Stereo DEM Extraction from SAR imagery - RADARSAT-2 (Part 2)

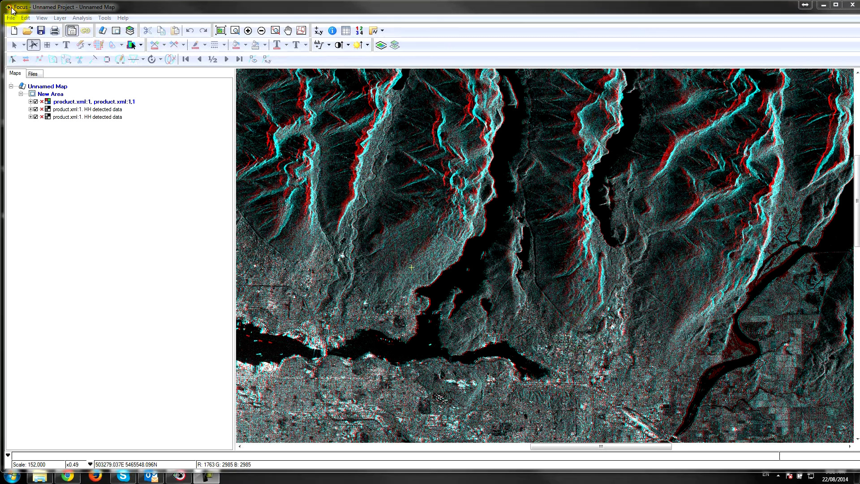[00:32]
suitable for radar stereo DEM extraction so make sure you follow the links below to watch that previous video. The process of extracting DEMs in our software is quite simple. Here we have our radarsat2 imagery so the first thing I'm going to do is I'm going to pull up the ortho engine toolbar.
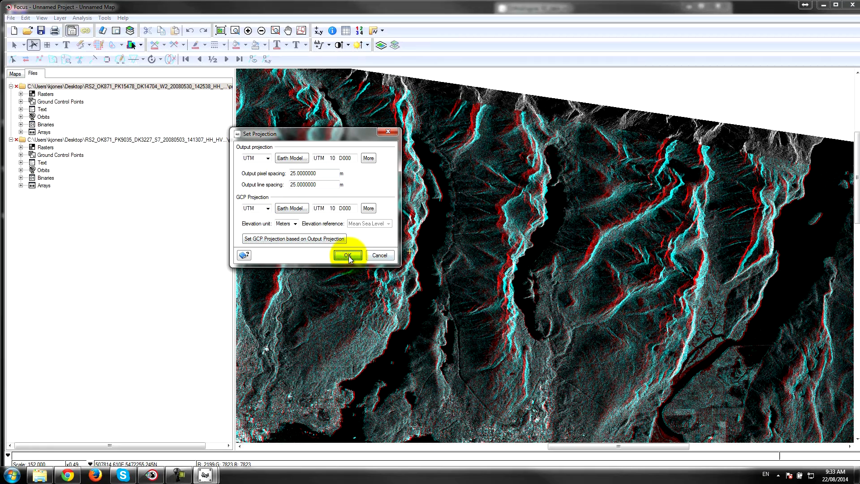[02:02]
Alright the pixel spacing I'm going to choose is 25 meters which is roughly the resolution of this data and I'm going to set my GCP units based on the information I've already provided the system. Alright so I've got my project set up.
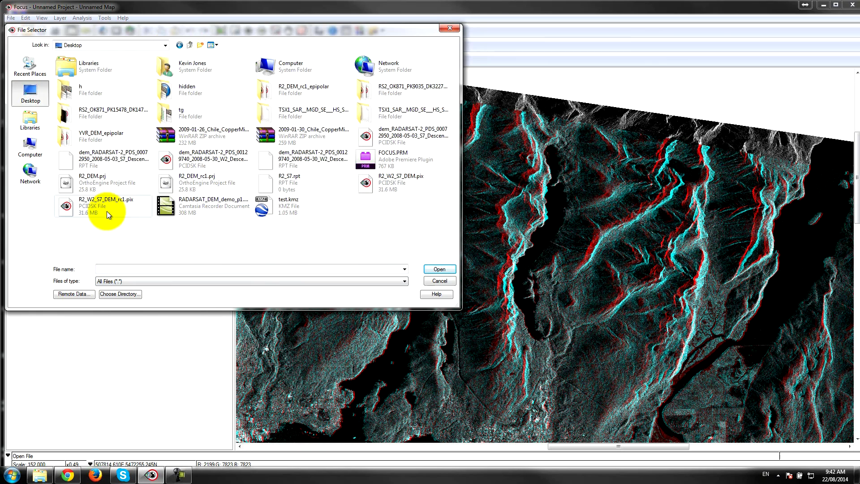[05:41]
So here's the the DEM that I just created. And if I zoom out a little bit you can see the the DEM.
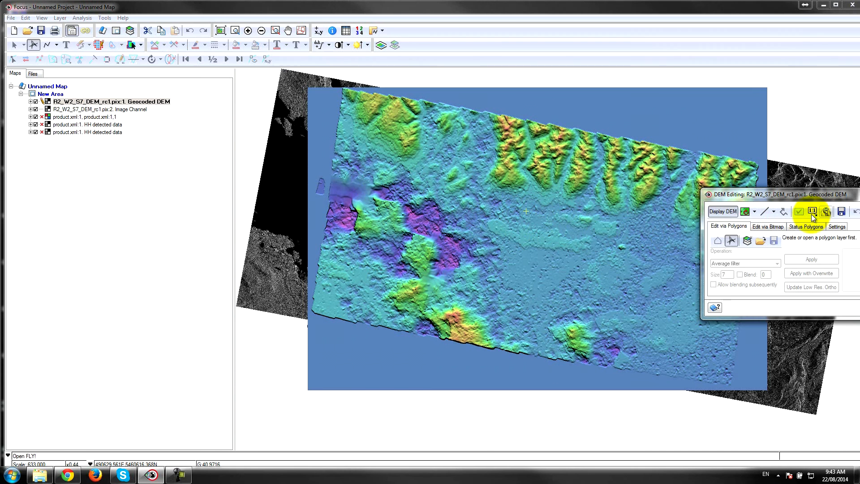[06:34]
So essentially there's a lot of things that we could do here to improve the DEM. As I mentioned we could remove the elevation and the water by doing some DEM editing. If I quickly load this up in our 3D viewer you can get a sense of the of the quality or the the the fact that this worked.
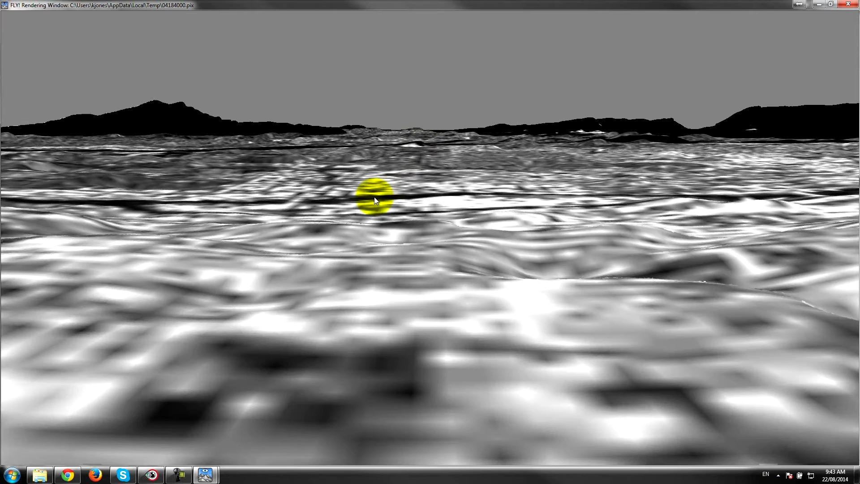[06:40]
And so I'm just looking out.
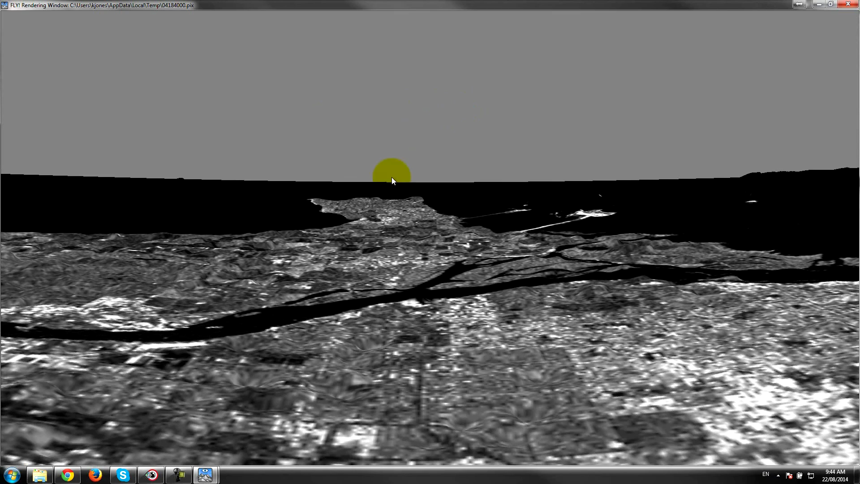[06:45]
This is Tawasin with the ports.
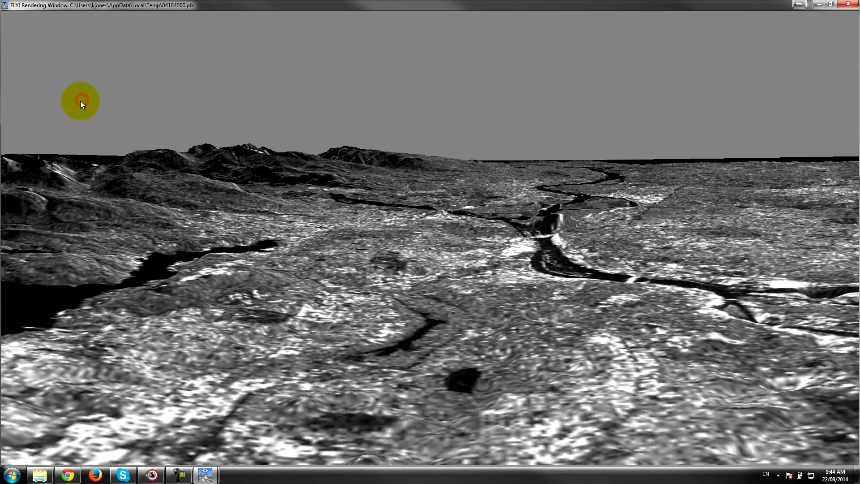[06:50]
And now we're looking north towards the North Shore Mountains. And there you have it.